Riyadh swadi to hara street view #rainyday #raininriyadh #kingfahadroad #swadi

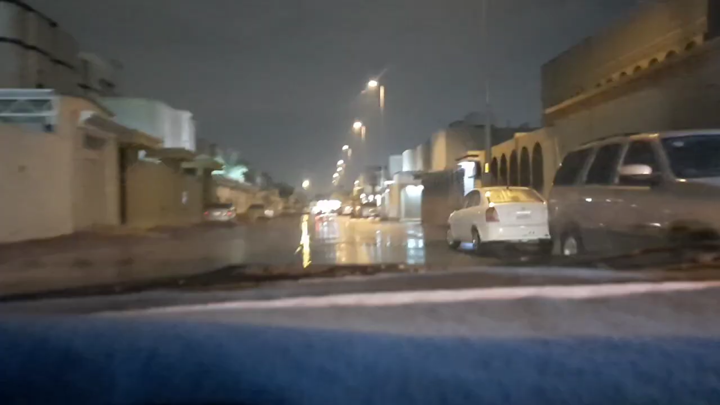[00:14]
سو گائز ابھی نکلیں ہیں ابھی بارش رکی ہے کافی تیز بارش ہو رہی تھی یہاں پہ ابھی ابھی رکی ہے اور اب ہم نکلیں ہیں
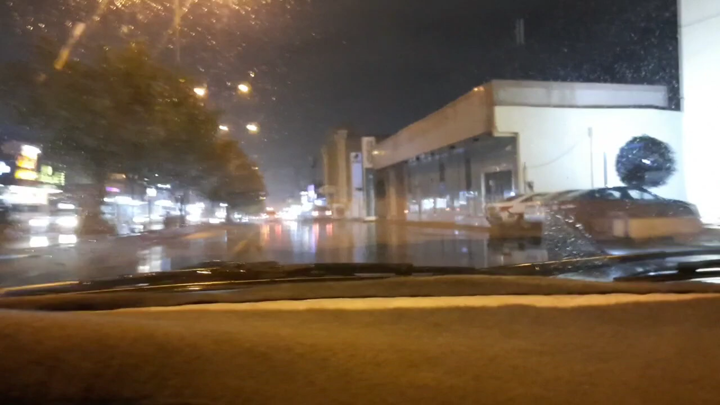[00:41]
سو گائز یہ ساتھ ہے ہمارے یہ غسر مال
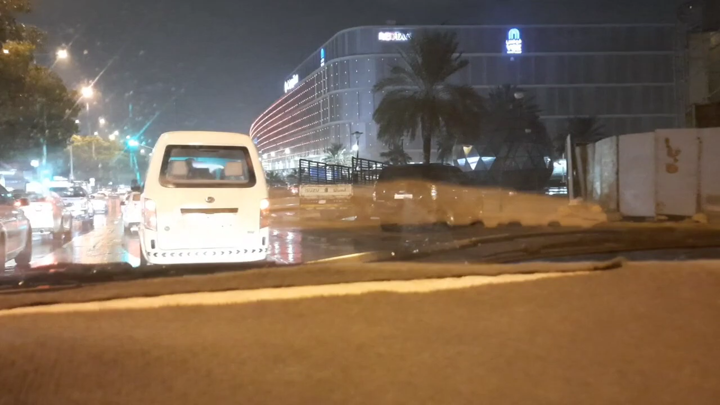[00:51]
باکس سینما سینٹر پوائنٹ پتہ نہیں کون کون کون کون سی مارکیٹ ہے اس کے اندر
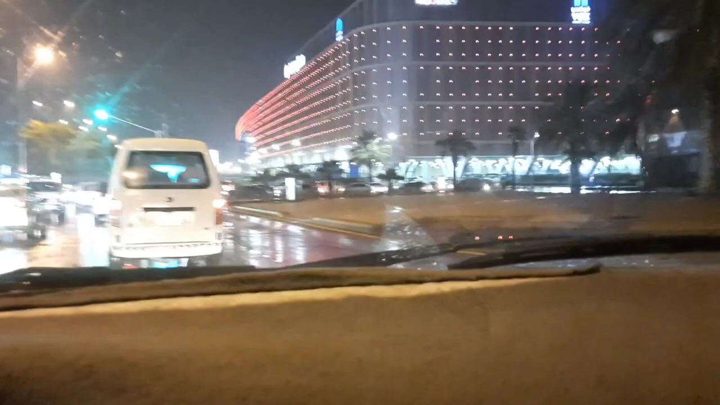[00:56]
تو مین اس میں بڑی سب سے جنسیہ وہ کارفور ہے
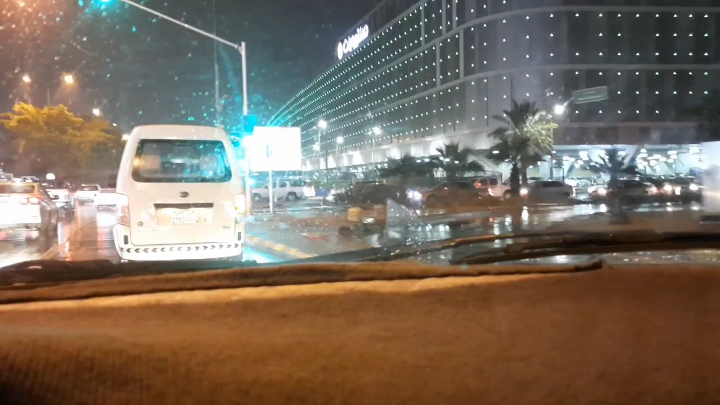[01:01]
کافی عفظ لگتی ہیں یہاں پہ
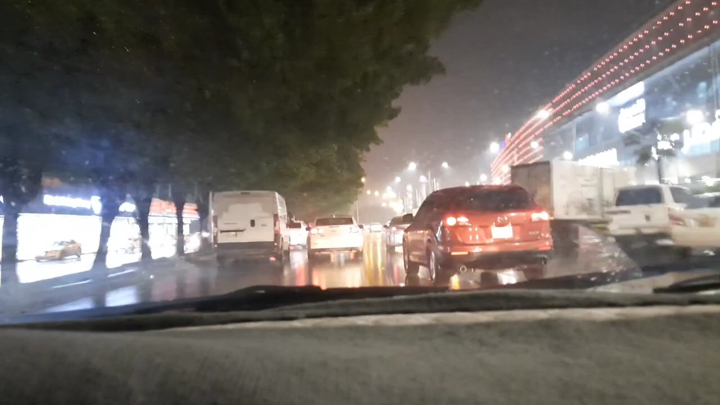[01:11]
اور ہم پریشان ہیں کہ گاڑی میں فوق آ رہی ہے اور ہمارا فوق والا پرزہ خراب ہے اب کیا کر سکتے ہیں گاڑی میں فوق آ رہی ہے نظر نہیں آ رہا پیچھے سے نظر نہیں آ رہا کچھ بھی نہ
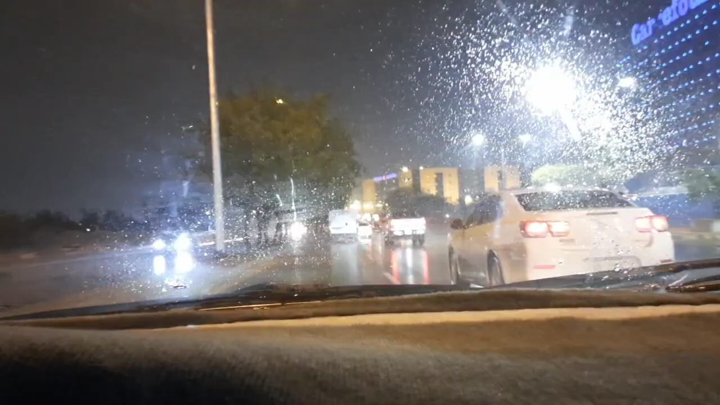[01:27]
یہ جی ہمادی اسپیٹل ہے بہت بڑا اسپیٹل ہے
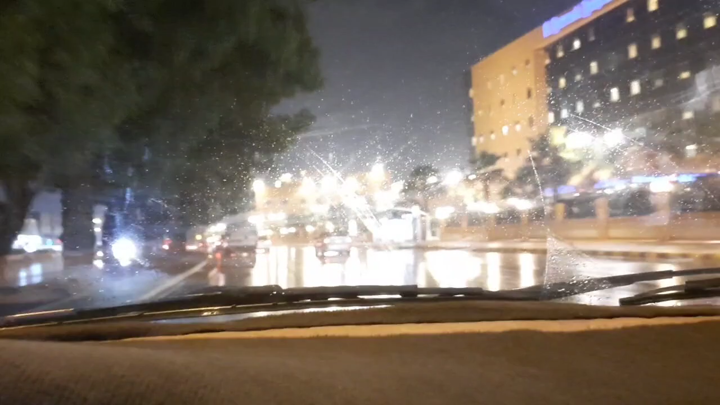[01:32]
سو گائز کنگ فاد کے سگنل پہ پہنچ چکے ہیں دیکھتے ہیں کتنا ٹائم لگتا ہے
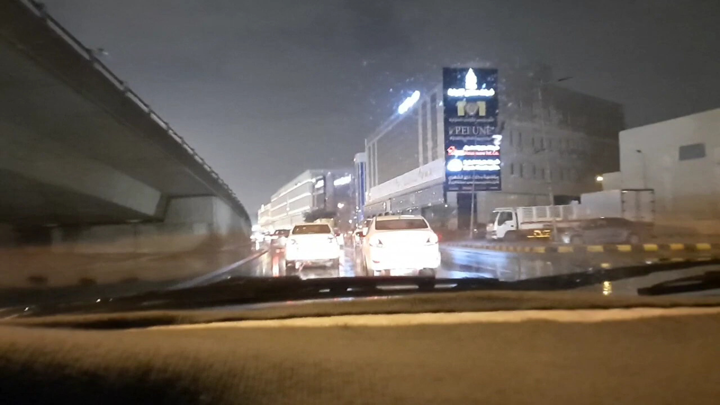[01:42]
چیک آؤٹ کریں دیئے اس ٹیم بھی راش ہے دس بج رہے ہیں اور ٹرافک کا راش ختم نہیں ہوا ابھی تک ٹیم بھی رہے ہیں ٹیم بھی رہے ہیں ٹیم ملتا ہے
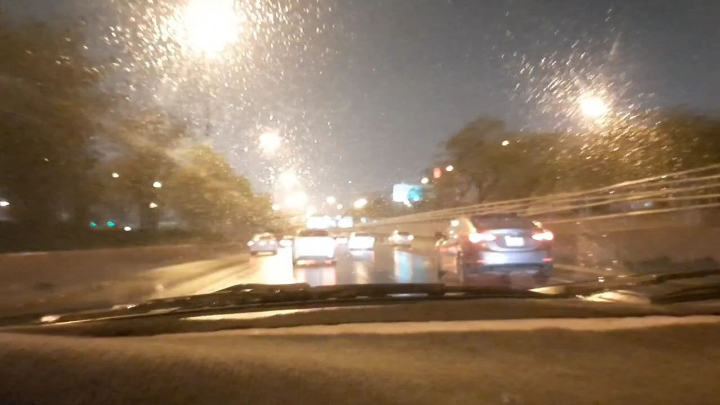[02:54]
تو گائز اب ہم کنگ فاہد سے ایکجٹ لے رہے ہیں ہم کو جانا ہرہا والی سائیڈ پہ ہم ایکجٹ لے رہے ہیں آپ ہمیں دیکھیں کہ ہم ایکجٹ کیسے لیتے ہیں
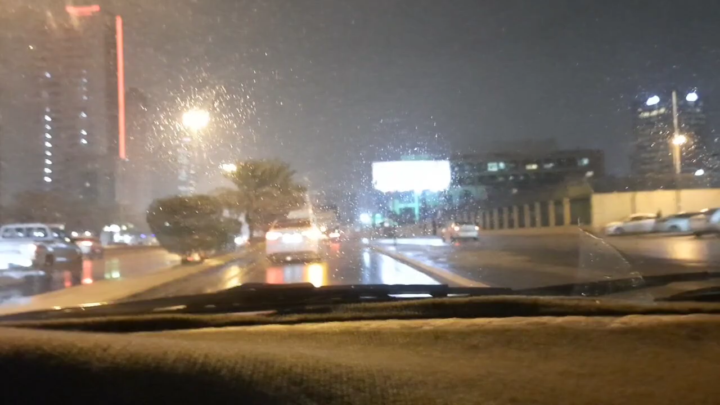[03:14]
سو گائز ہم کنگ فاہد روڑ کے سرویس روڑ پہ آگے ہیں اب ہم ٹرن کریں گے ہرہا والی سائیڈ پہ تو آپ ہمیں دیکھیں ہم آرہا والی سائیڈ پہ کیسے ٹرن کرتے ہیں یہ دیکھیں یہ ہم سگنل لگا کے رائٹ ٹرن کر رہے ہیں چیک کر لیں بینہ کہ یہ کا بتایا نہیں ہے یہ لیں جی سامنے ہمارے لولو آگیا ہے چیک کریں جی ہمارے لفٹ سائیڈ پہ لولو ہے
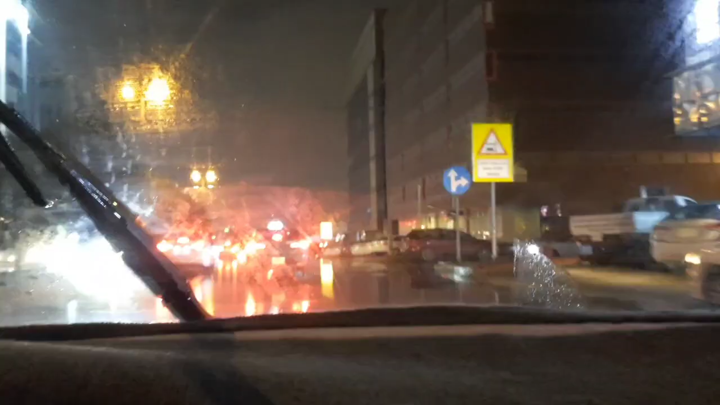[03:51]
یہ ہم دباہ پروڑ والے سگنل پہ آگے رک گئے ہیں ابھی ہیں کیونکہ یہاں سے ہم کو لیفٹ ٹرن کرنا ہے سو گائز ابھی ہم سگنل کراس کر رہے ہیں تو آپ کو دکھاتے ہیں کیسے یہ دیکھیں ہم نے سگنل کراس کر لیا نا اب ہم لیفٹ ٹرن کریں گے یہ دیکھ لیں ہم لیفٹ ٹرن
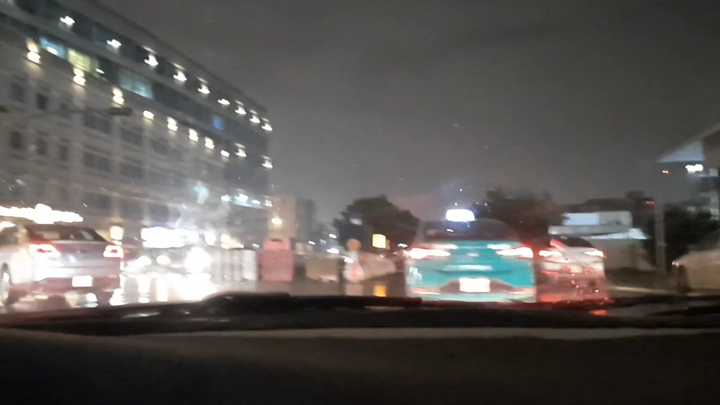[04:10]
کر رہے ہیں دیکھ لیا ہم نے ہم نے لیفٹ ٹرن کر لیا سو گائز ہم ہرہاپ پہنچ گئے ہیں تقریبا تقریبا چیک آؤٹ کریں جی ہم ہرہ پہنچ چکے ہیں چلے جی انکلی میں آگئے ہیں